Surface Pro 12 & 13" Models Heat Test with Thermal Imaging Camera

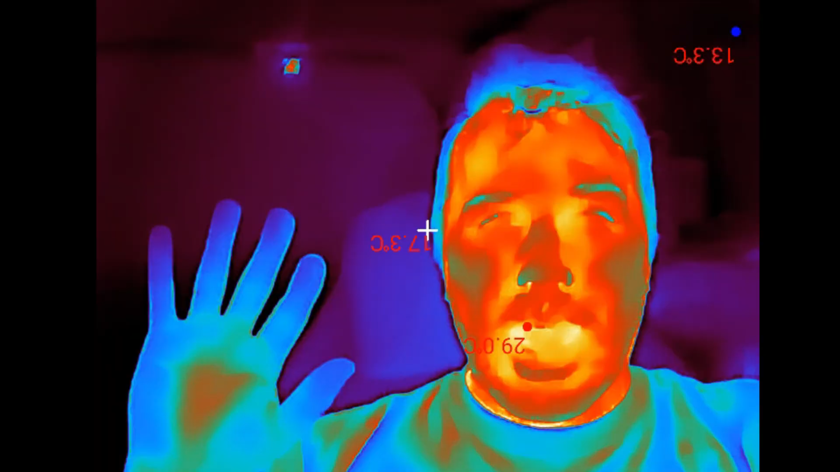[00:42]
Using a high resolution thermal camera to find the answer. I'm sure all of you are screaming it's Intel you idiot and I don't disagree but let's follow the science folks.
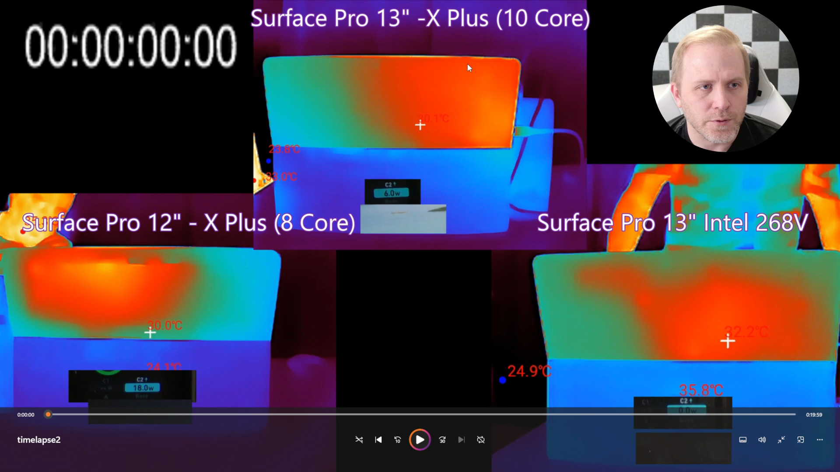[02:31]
Now you can see we've got the Surface Pro 12 inch right here. The Surface Pro 13 with the Snapdragon 10 core right here and the Surface Pro 13 with Intel right here. And this is at the beginning of the test and so if
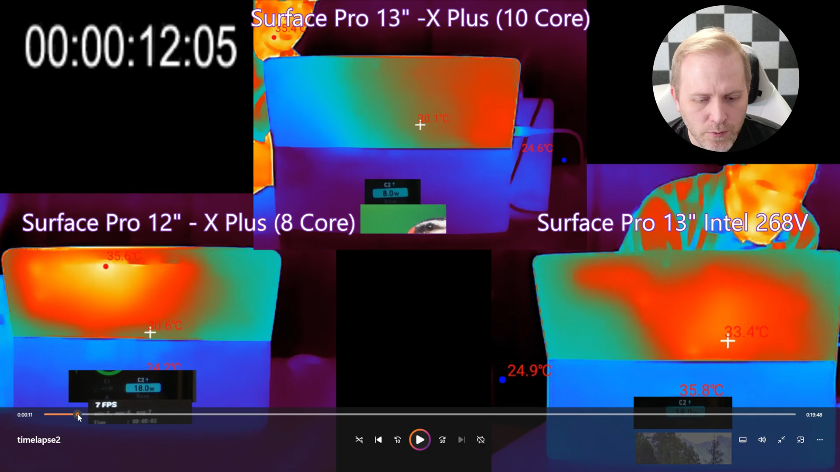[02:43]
we just scrub through you can see a couple things that are going on. One of them is the temperature obviously. So this is the temperature that the camera is pointed at and then the max temperature is wherever it sees the highest temperature. So here at the beginning of the test we're about 40 degrees Celsius right here on the Snapdragon and on the Intel at the same point of the test it's already at 44.3 degrees.
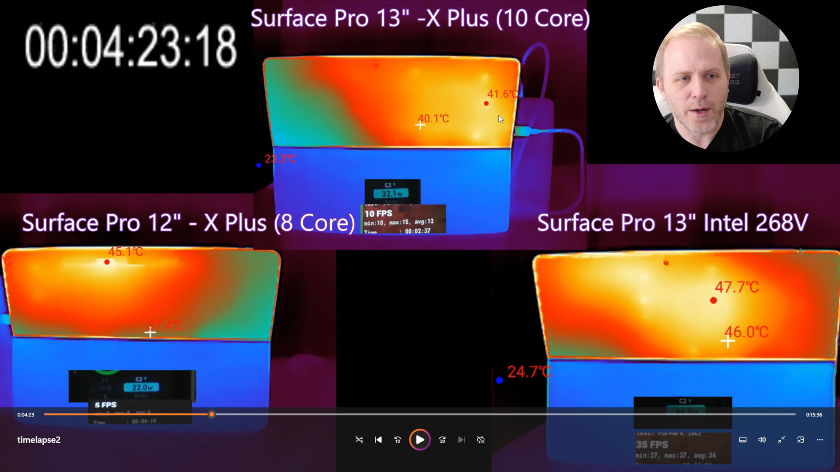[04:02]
can see that the Surface Pro 12 inch is only running with 22 watts yet its temperature is already 45 degrees. The 13 inch version is pulling 32 watts and it's about 42 max. The Intel though is still pulling 44 watts and is at 47.7 degrees Celsius. Now just to put these temperatures into perspective here's a little chart.
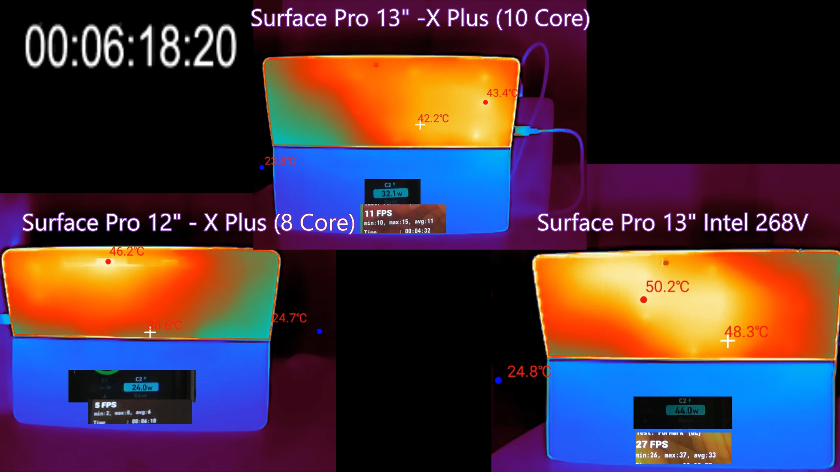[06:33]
um um kind of cool to see with that high resolution thermal camera. Okay so here we are on the front side of the devices and we're using our cool little uh thermal camera here uh high resolution and one of the interesting things on the front if you look at the like LCD itself.
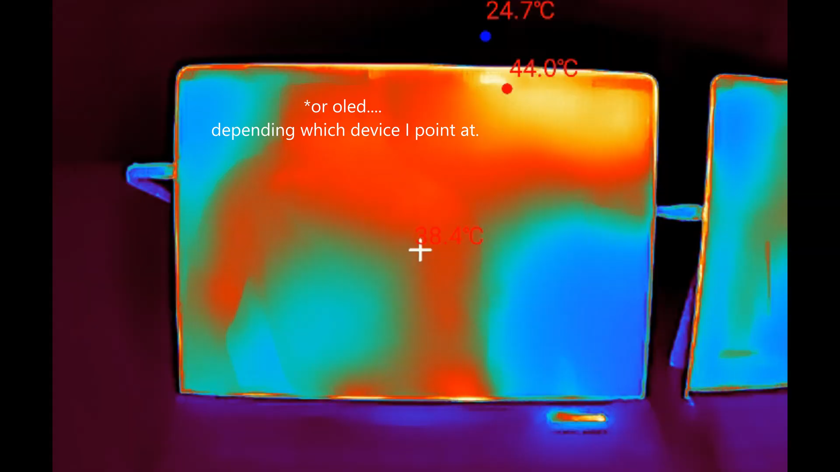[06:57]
On screen: max 44.0°C, min 24.7°C
The max temperature here on the Intel one is about 44 and on the Snapdragon much cooler this is not the OLED this is the LCD
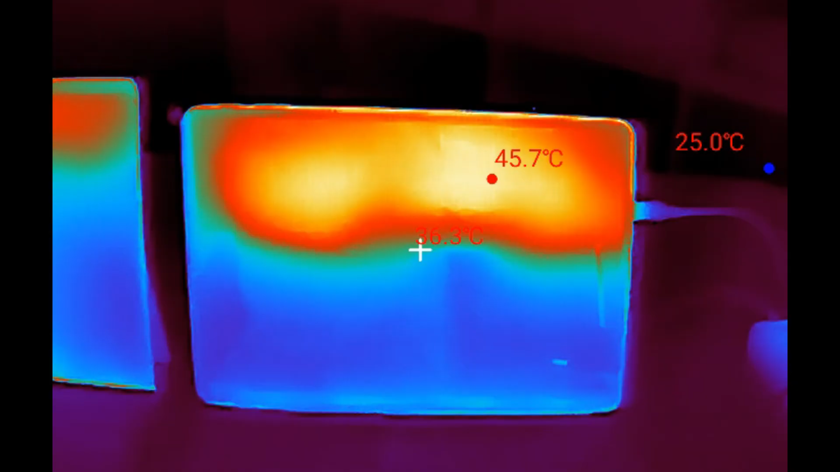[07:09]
On screen: max 45.7°C, min 25.0°C
um and it probably depends what color I'm running on the on the OLED screen but uh anyways the the very unique uh thing that I'm seeing is we're seeing very high temperatures on the front side of the LCD uh on the 12 inch that does not have a fan in fact a lot
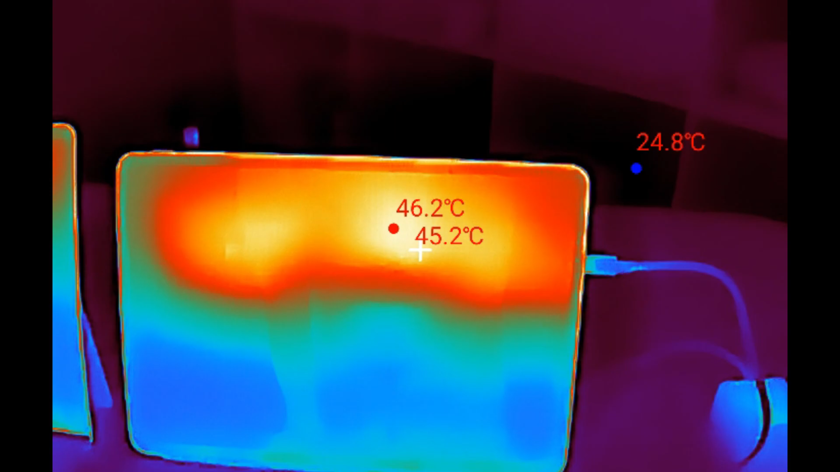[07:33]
On screen: spot 45.2°C, max 46.2°C, min 24.8°C
of heat back here 46 degrees Celsius where on the 13 inch with the fan
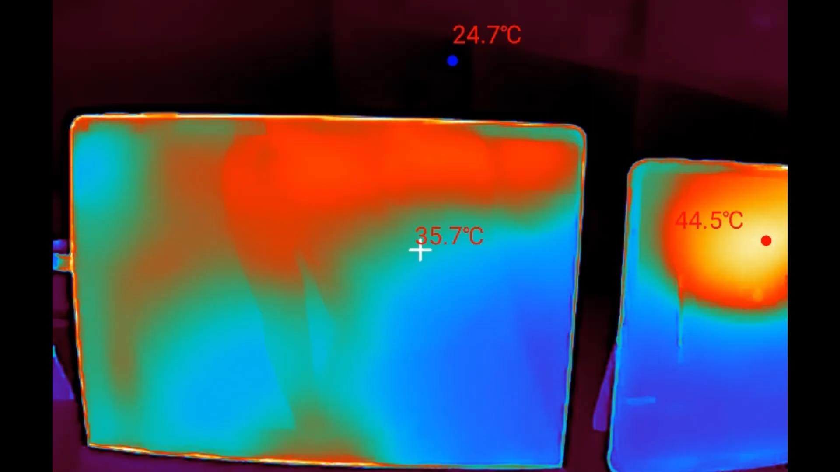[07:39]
On screen: spot 35.7°C, max 44.5°C, min 24.7°C
it's only 36 so that is that is a big difference and the heat is showing but it's showing up
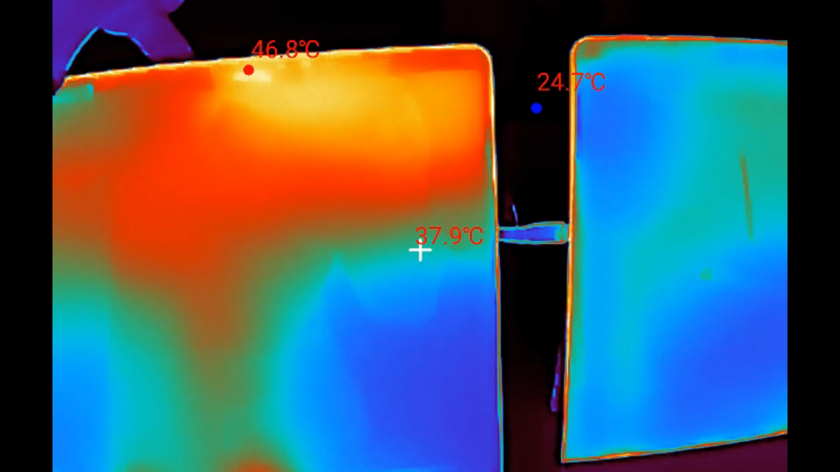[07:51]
On screen: spot 37.9°C, max 46.8°C
on the frame here and that's from the backside kind of creeping over a little bit but let's look at the back of these devices too
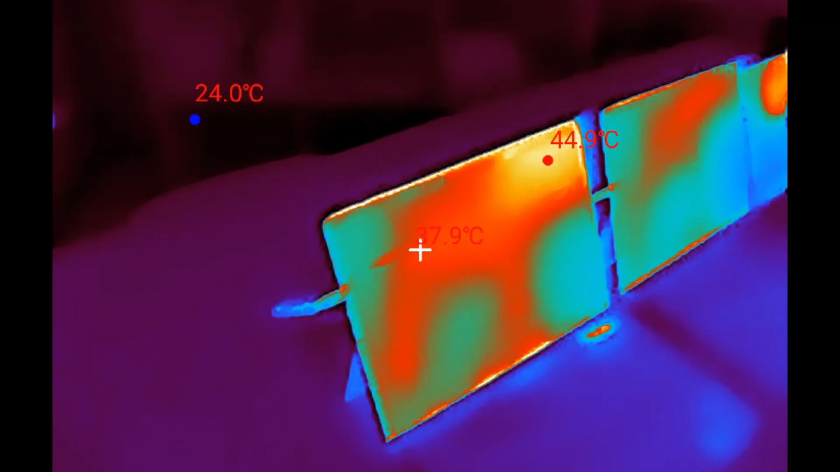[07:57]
On screen: max 44.9°C, min 24.0°C
and they've been running a stress test for a minute here uh
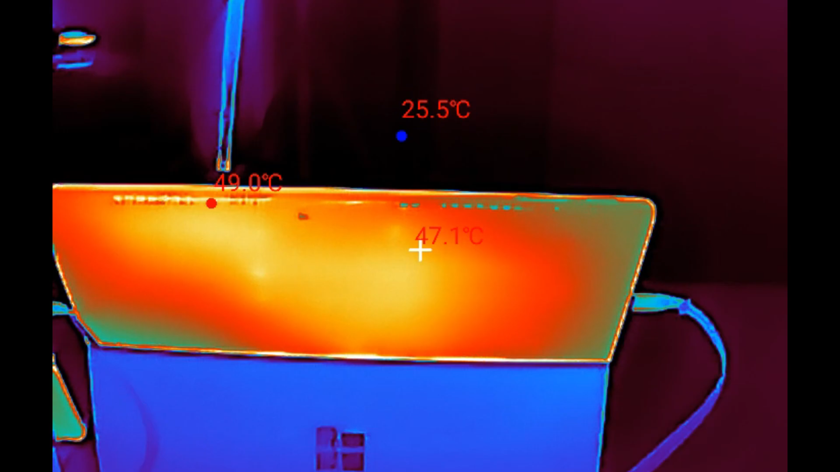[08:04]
On screen: spot 47.1°C, max 49.0°C, min 25.5°C
here's the Intel close to you know it's peaking at 50 degrees and if I
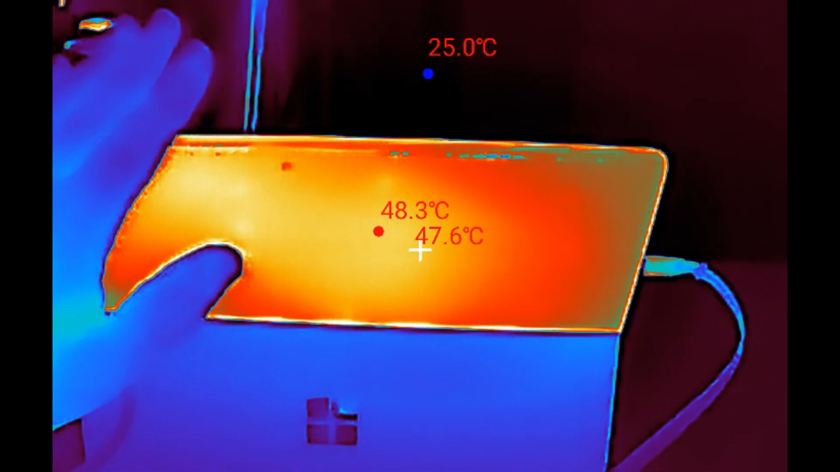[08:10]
On screen: spot 47.6°C, max 48.3°C
put my hand on that that feels uh semi-uncomfortable you know I could
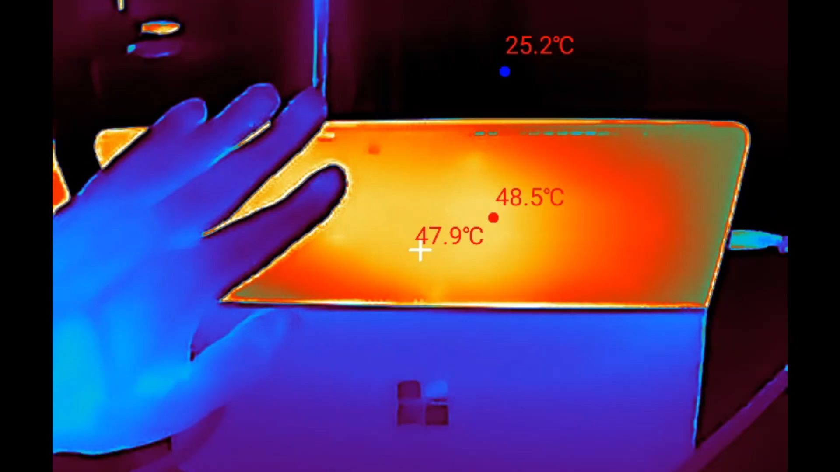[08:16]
On screen: spot 47.9°C, max 48.5°C
leave it there but it feels like you know you're doing dishes and you're at the very edge
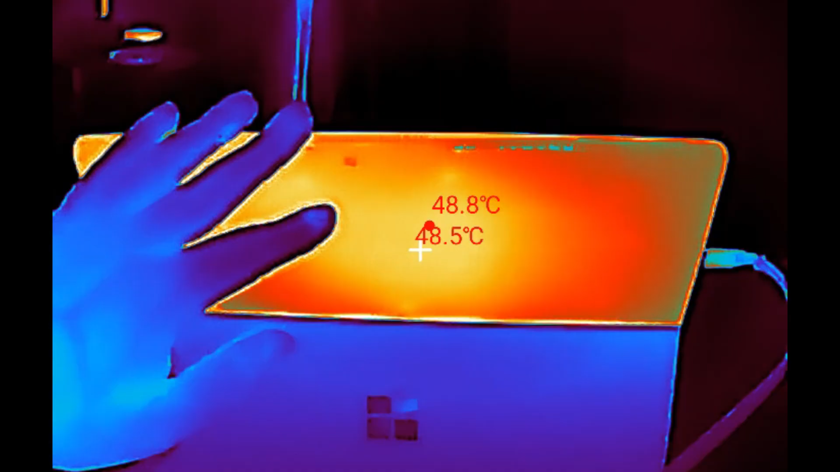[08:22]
On screen: spot 48.5°C, max 48.8°C
of what you can hold on to that hot plate right uh the Snapdragon one over here
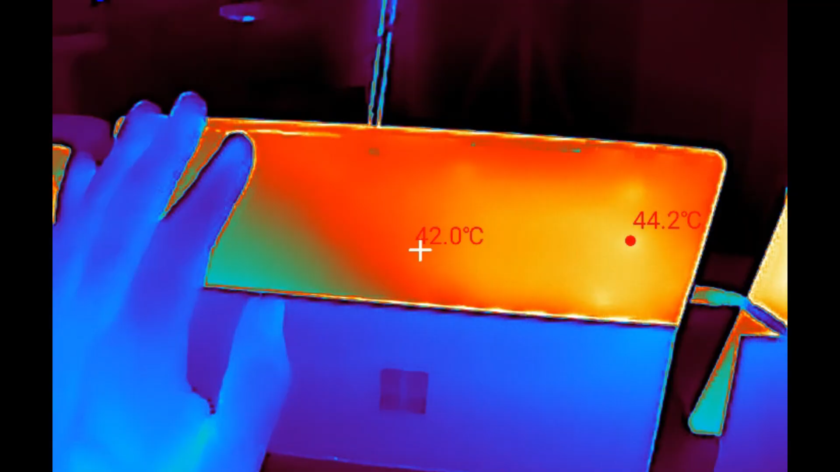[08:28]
On screen: spot 42.0°C
uh 45 is the hottest but the 13 inch Snapdragon with the fan
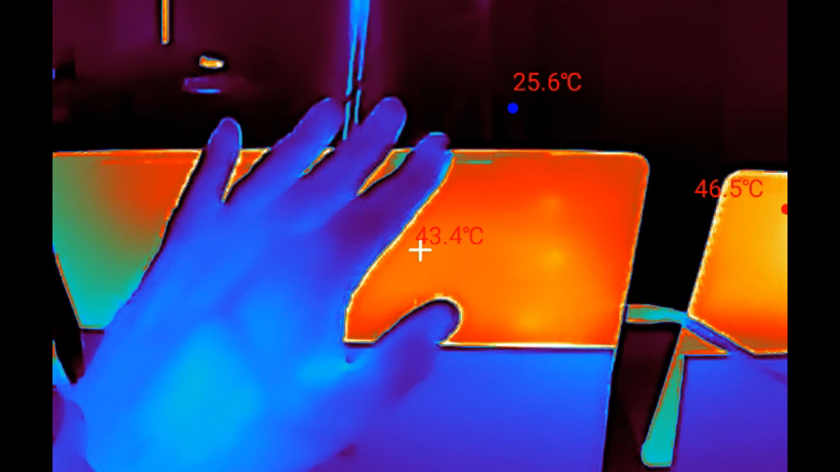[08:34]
On screen: spot 43.4°C
this feels hot but you know easily bearable